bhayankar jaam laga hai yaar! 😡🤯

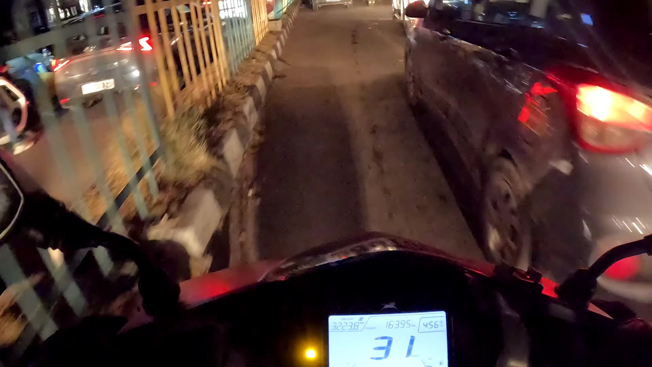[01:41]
गाड़ियाँ कहाँ लगाई है यार इन्होंने, हाँ इतनी गाड़ियाँ।
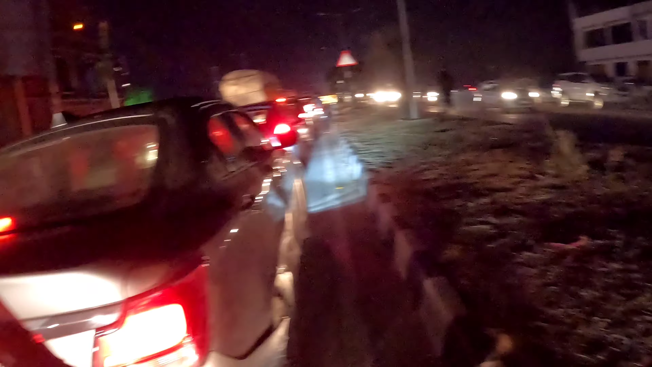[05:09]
किसी के ब्रेक हुआ तो और लगता
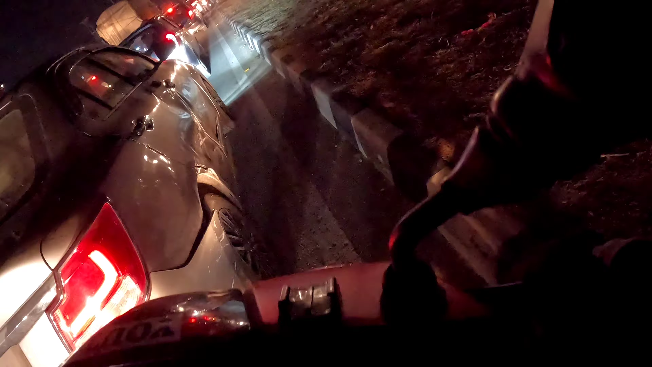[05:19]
है बहुत इधर गाड़ी छुट्टी है। देख रहे नहीं है इधर,
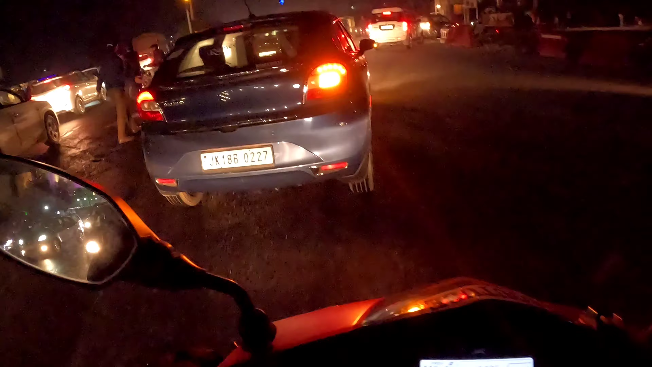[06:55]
घंटे के बाद निकले हो जाम से। लो इधर भी लग गया जाम।
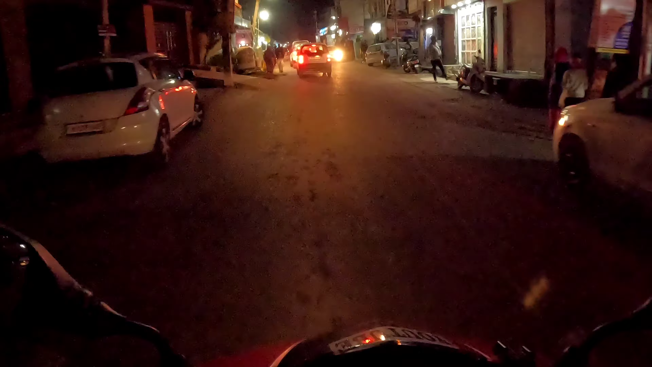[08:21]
चलो मजे चलते हैं, कोई गाड़ी नहीं आ रही है, कौन थोकेगा मेरे को, आके मुझे थकना चाहिए।
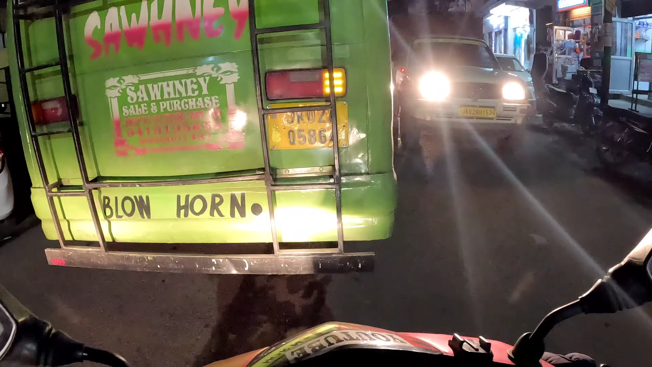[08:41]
पीछे देख देख देख, मुझे थोड़ा सा चाहिए जगह, इतना मैं कैसे निकलूंगा।